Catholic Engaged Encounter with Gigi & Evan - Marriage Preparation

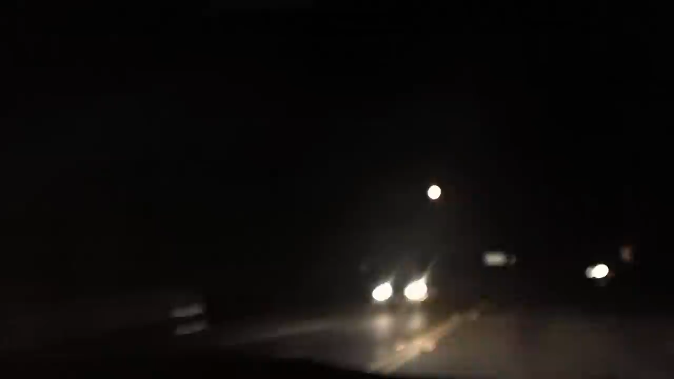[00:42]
Yeah, at the first stop sign, you make a right. I mean a left. And then at that little reservoir, you make another left.
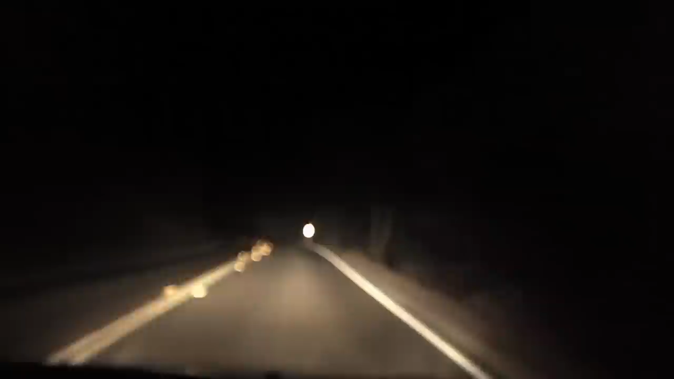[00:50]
Then you go all the way up to that thingy, and then you make another left. Chill it with your driving. Baby! With your paranoia. It's dark and curvy. There's a white line and a yellow line for a reason. You stay in between. Just for my nerves. Look at, have I even gone over one of the lines? No, but my nerves. I could do this with my eyes closed. Watch.